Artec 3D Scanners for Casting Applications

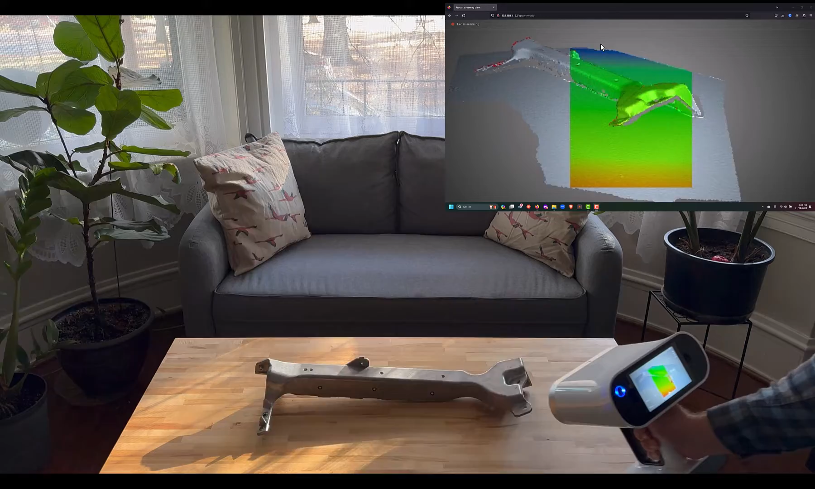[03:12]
and process data on the fly which gives us a very efficient user experience being able to see exactly what data
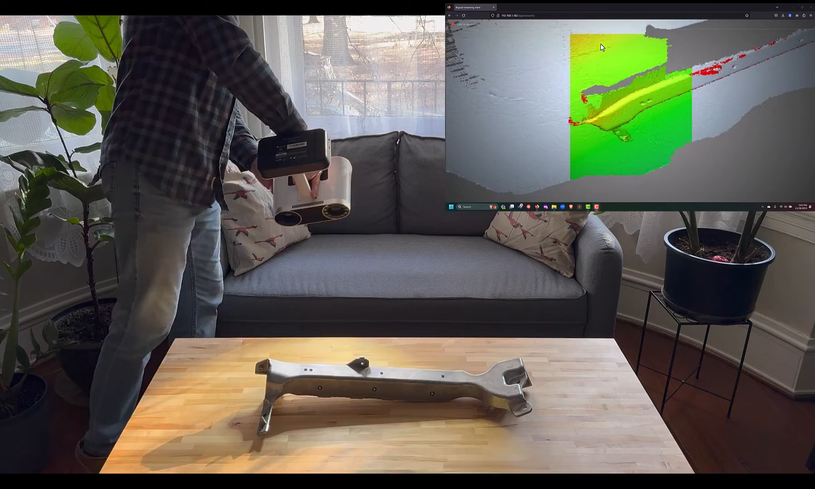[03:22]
that we're recreating and having all that available for us as a reference.
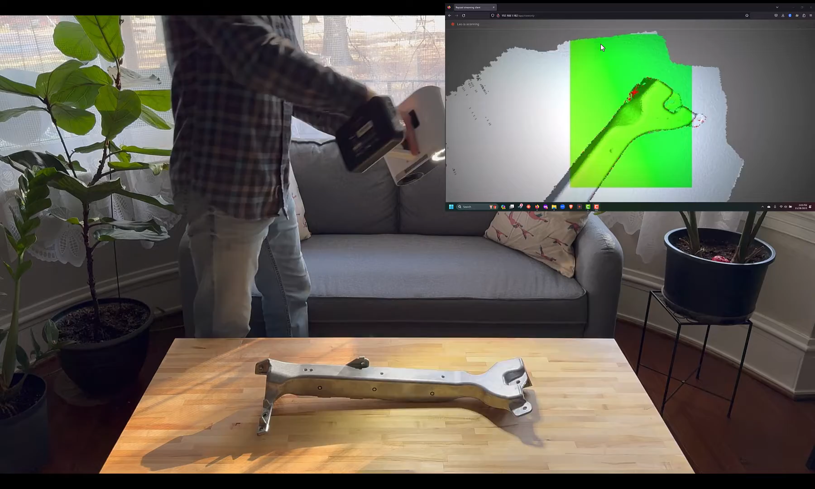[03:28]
For our final models we'll still be doing the final processing inside of
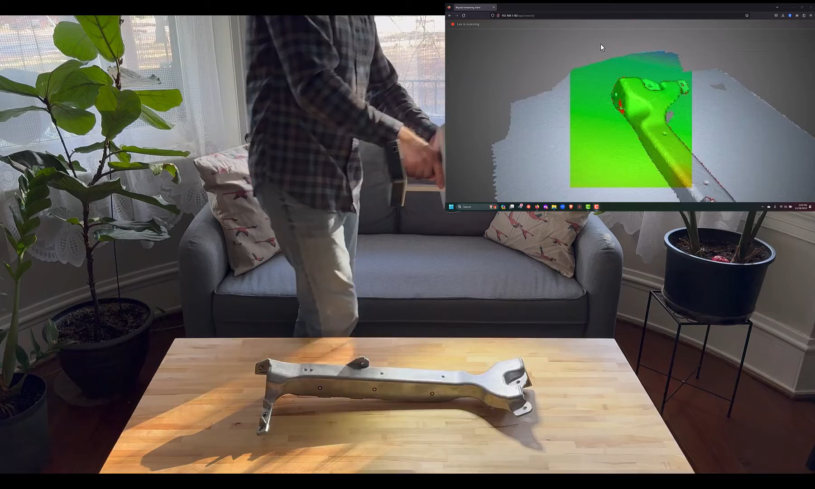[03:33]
Artec studio however for visualization and for 3D
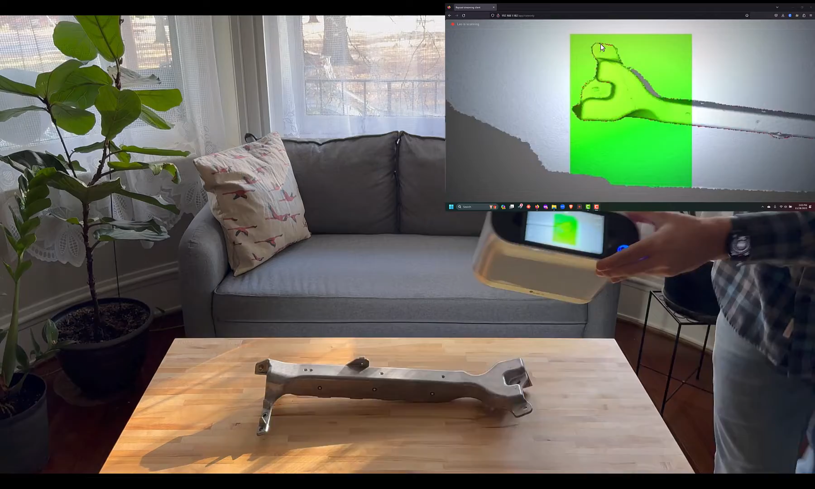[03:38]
capture it's very useful to be able to have an onboard computer that will show you exactly what you're capturing when you're capturing it.
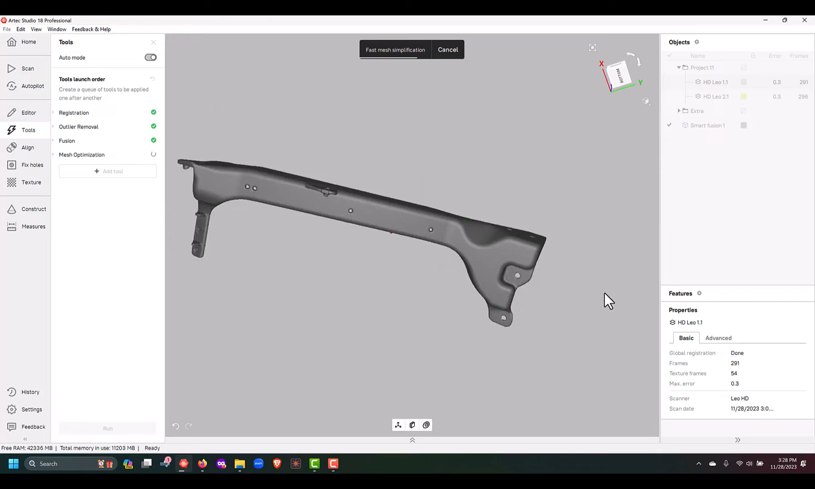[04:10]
spider data and then we're left with a really high quality polygonal mesh.
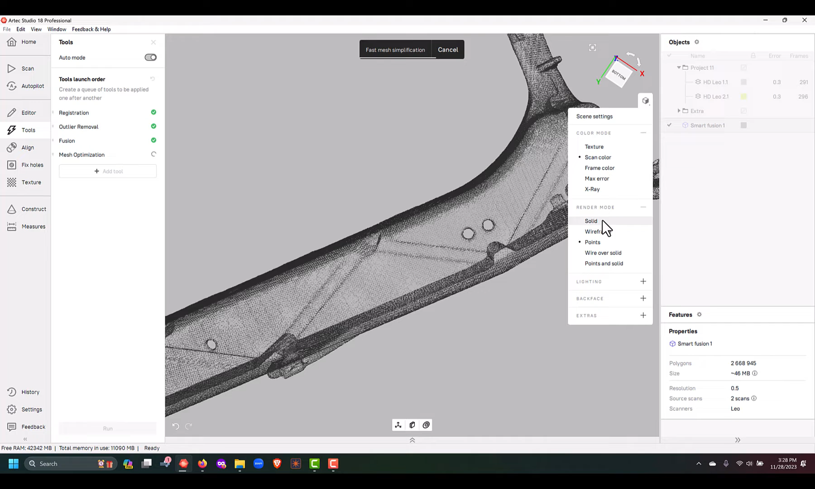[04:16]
So these polygonal meshes are made up of hundreds of thousands or millions of individual triangles and the way I like to look at these is they're kind of like a complex 3D picture.